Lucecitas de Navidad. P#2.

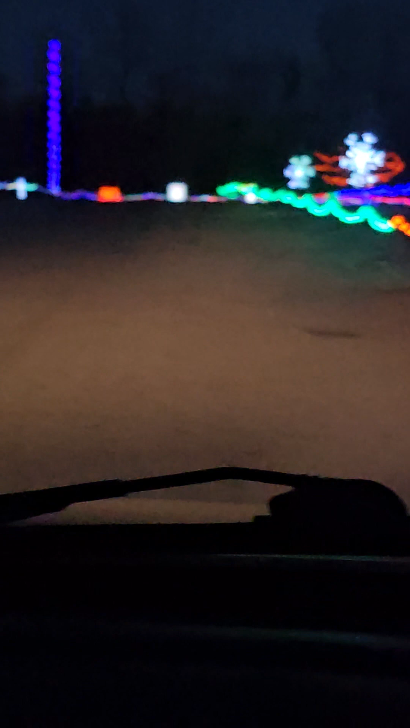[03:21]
me acuerdo que cuando mi hija era pequeña bueno más o menos chiquitilla veníamos aquí a traerla a ver las lucecitas de navidad en este parque miren aquí entra uno con el automóvil y y este va uno recorriendo
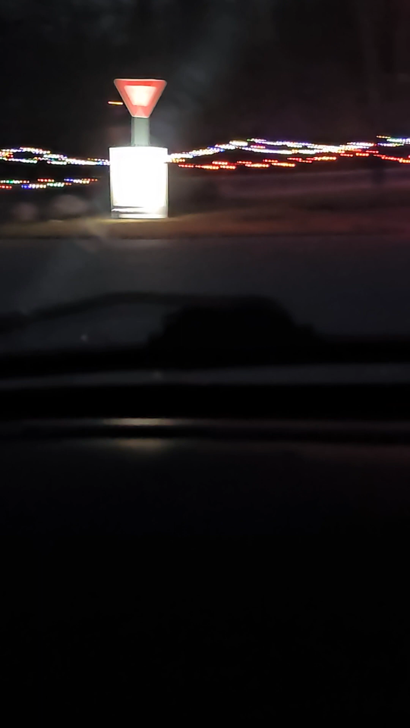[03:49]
tiene uno que apagar las luces del carro para que se aprecie mejor miren
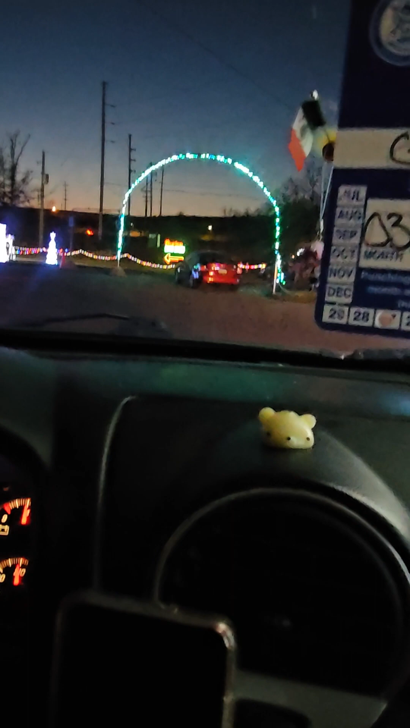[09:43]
y aquí para donde o para allá dice El Christmas Light Show.
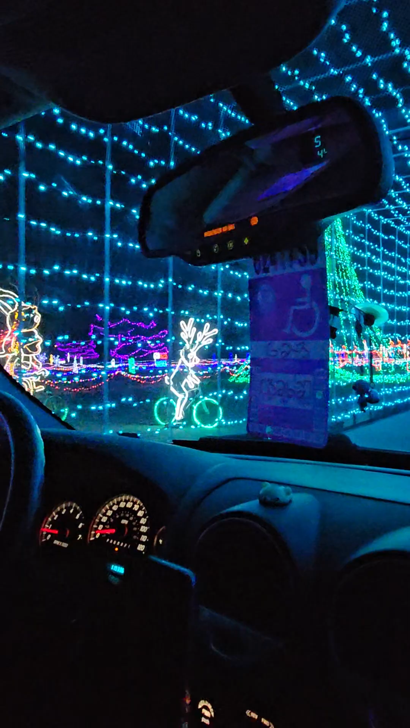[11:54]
En su bicicleta, una jirafa y un venadito, miren. Ay, qué precioso. Miren. Ahí está Santa Claus con sus venados y los hombrecitos de jengibre. ¿Eh? Miren.
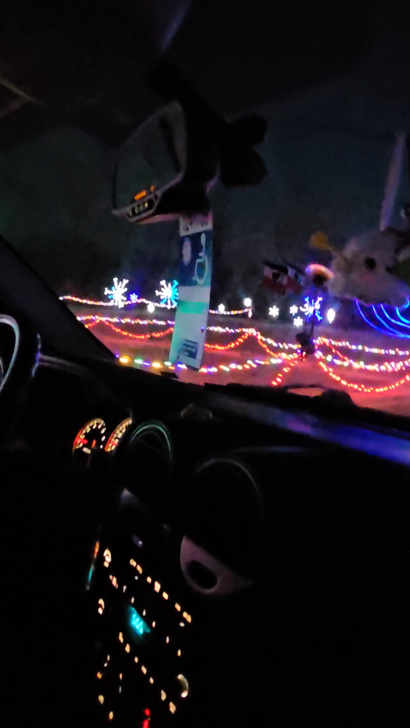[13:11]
Miren, ahí está una tortuga. Snowflakes. Oh my goodness, miren.